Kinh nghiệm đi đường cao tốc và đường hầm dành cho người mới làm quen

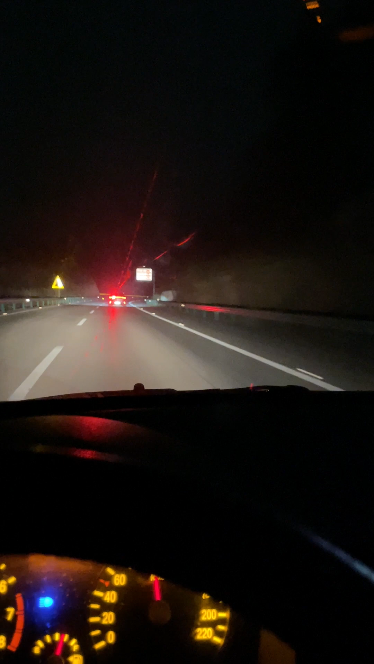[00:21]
Thì bạn cứ xác định là bạn cứ đi đằng sau cái xe đây thôi Bởi vì là nó là cái làm chống vượt Nó sẽ là nhắc nghiệt Thì ra đến đây mới vượt được Đây ví dụ như cái ông xe này ông ấy đi chậm
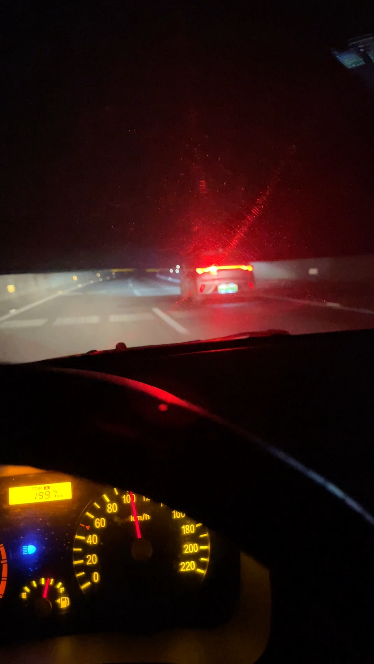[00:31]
Ông ấy đi chậm thì mình cứ đi hết 5km trong đường hầm là đi đằng sau ông ấy Cho nên ví dụ như là đi trong đường hầm Thì trước khi vào hầm là mình sẽ ra cái làn ngoài Đây ví dụ như bây giờ nhé Trước đi đến cái đường hầm này Thì mình sẽ chủ động ra cái làn ngoài này Không thì tất cả những cái ông xe tải, xe công, xe đường dài Nó sẽ đi vào trong cái làn trong này